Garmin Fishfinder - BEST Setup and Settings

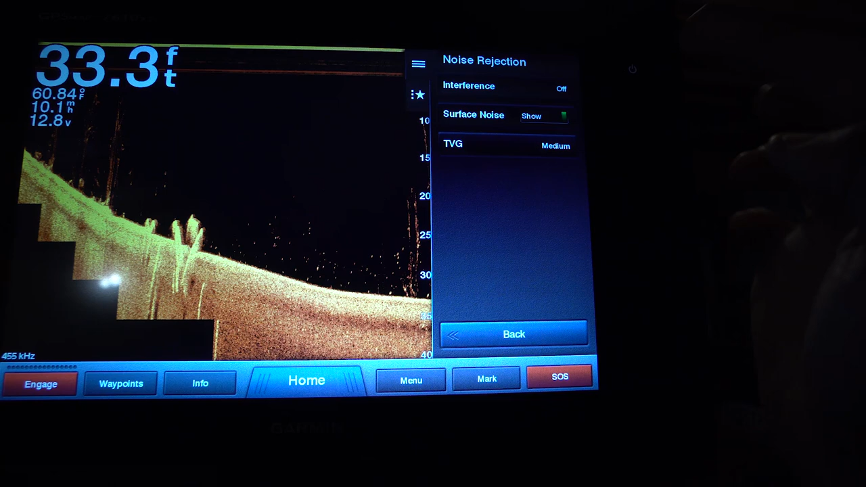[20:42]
On screen: depth 33.3 ft
that tvg is set to medium my appearance color scheme amber again is
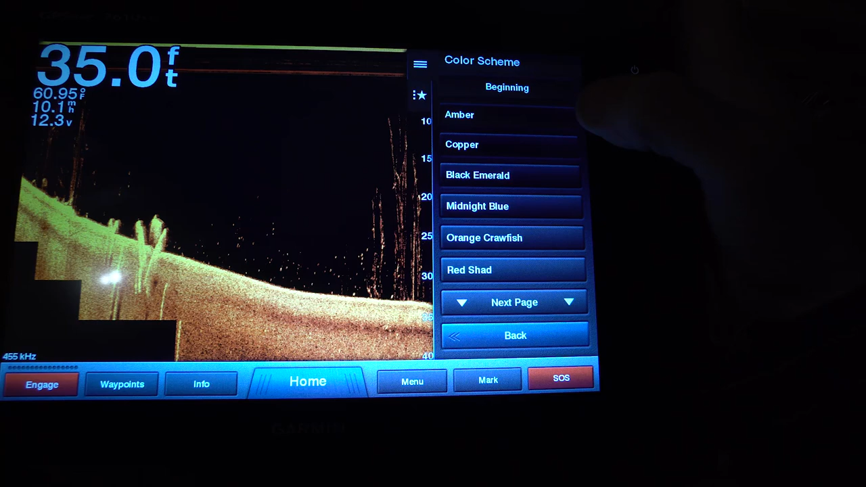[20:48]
On screen: depth 35.0 ft, water 60.95°F, speed 10.1 mph
my favorite midnight blue is good for early morning midnight blue i actually really really like in down view
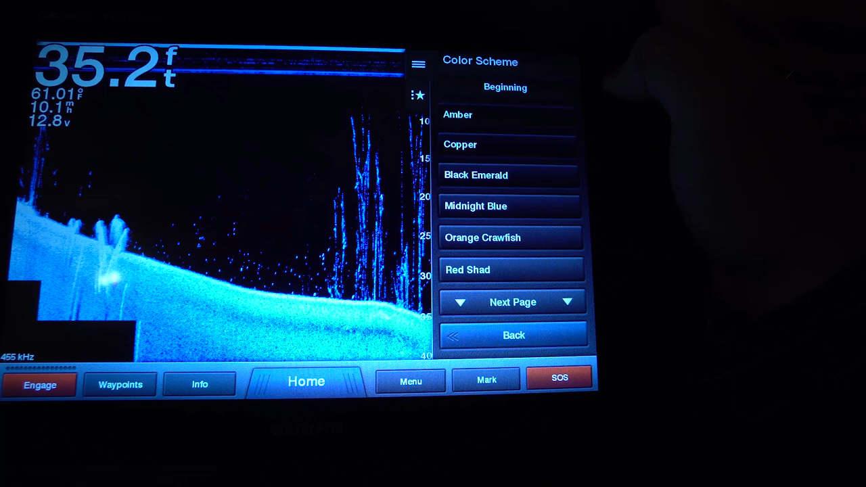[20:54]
On screen: depth 35.2 ft, speed 10.1 mph
i just think it gives you a really really clear return to see all these little golf ball fish in here but amber is
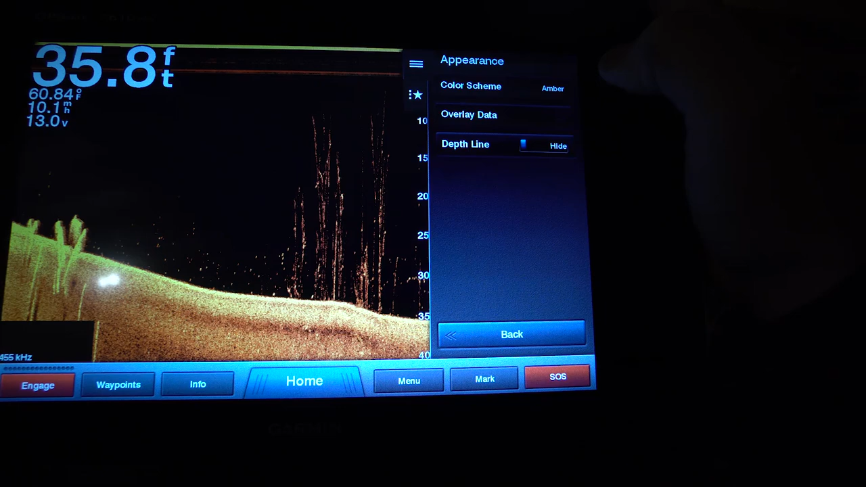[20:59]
On screen: depth 35.8 ft
a great color too overlay data you can show your different data i have my time of day hidden because
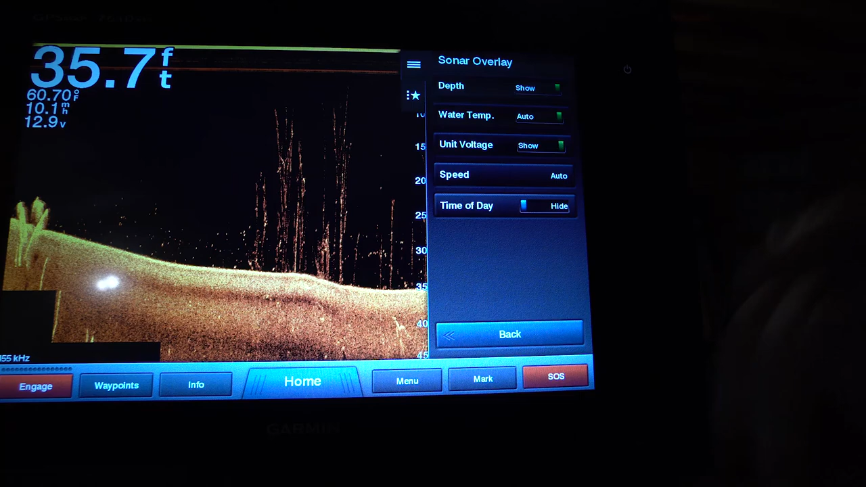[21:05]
On screen: depth 35.7 ft, water 60.70°F
when you're actually using the unit it'll show it to you in the bottom left hand corner and depth line i have hidden
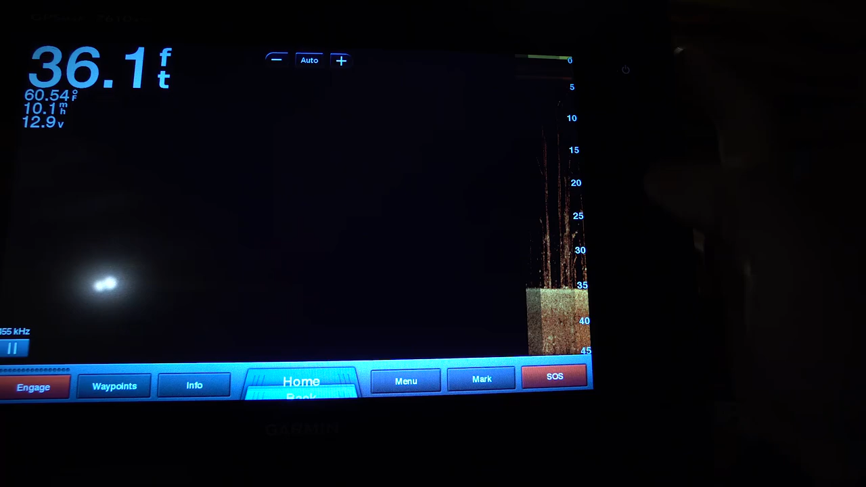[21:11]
On screen: depth 36.1 ft, water 60.54°F, speed 10.1 mph
alarms they're all set to off installation you can adjust your sonar defaults
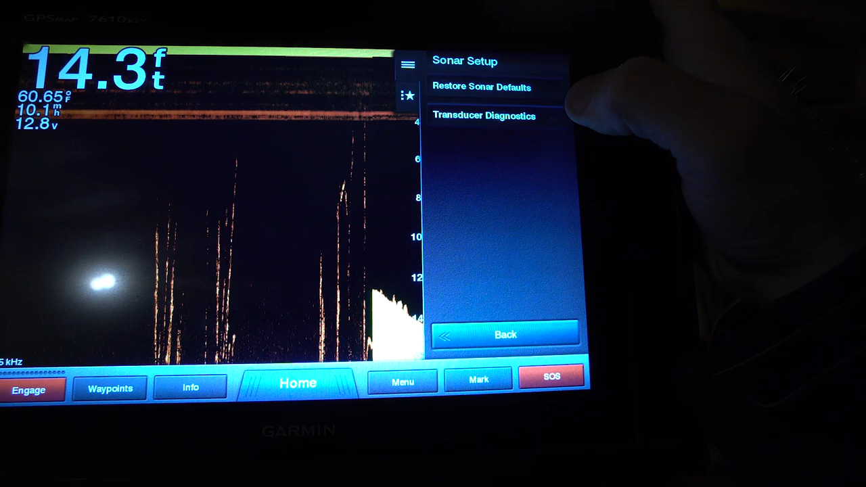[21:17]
On screen: depth 14.3 ft, water 60.65°F
or check your transducer diagnostics this is going to show you exactly what's going on with your transducer
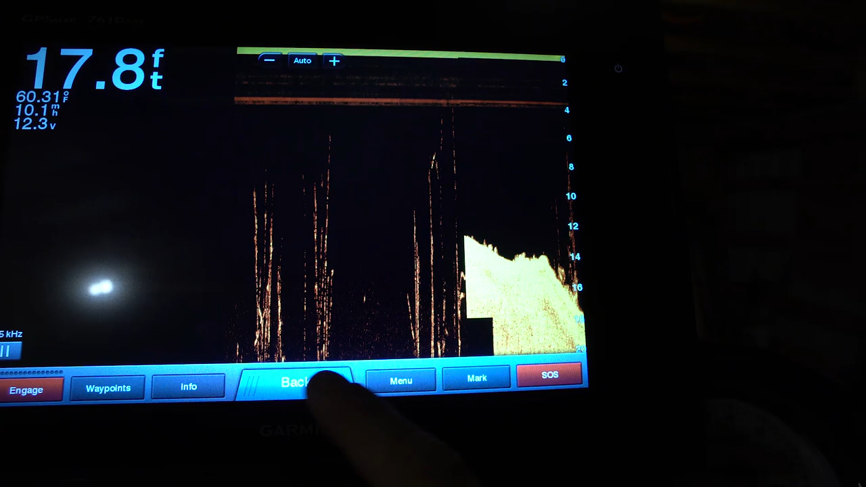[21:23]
On screen: depth 17.8 ft, water 60.31°F
and then from there you can go back to the home screen now let's say that i want to add a favorite you're going to go into